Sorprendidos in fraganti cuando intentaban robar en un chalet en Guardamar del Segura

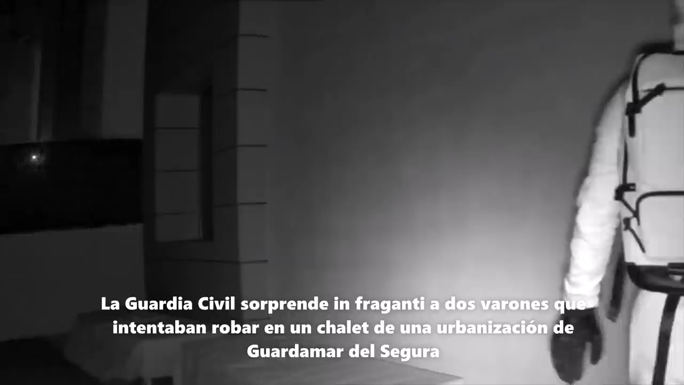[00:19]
Una vez en el lugar, los vecinos relataron que habían oído la alarma, pero que no habían visto a nadie.
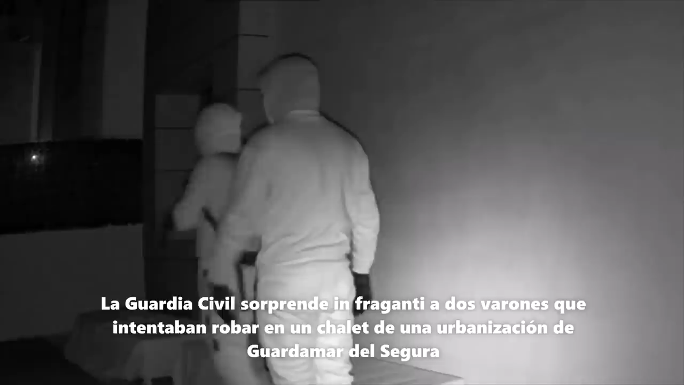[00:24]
Tras una batida por la zona, con la sospecha de que los supuestos autores pudieran encontrarse en su interior, los agentes accedieron a la finca, percatándose de que los arbustos de la casa colindante se movían de manera inusual. En ese mismo instante, saltó la alarma de esa otra vivienda y dos personas con el rostro oculto y vestidas con ropa de
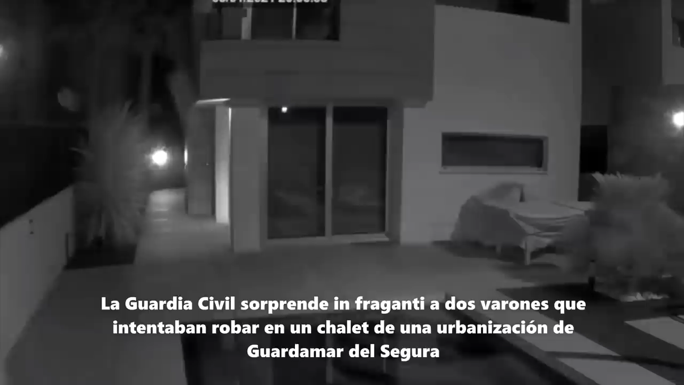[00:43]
color oscuro saltaron por encima del muro para escapar. Varios componentes de la Guardia Civil y de la Policía Local de Guardamar acudieron de inmediato para prestar apoyo, y de forma coordinada aseguraron el perímetro para acorralar a las dos personas dentro de una parcela, consiguiendo arrestar a uno de ellos. Al verse acorralado,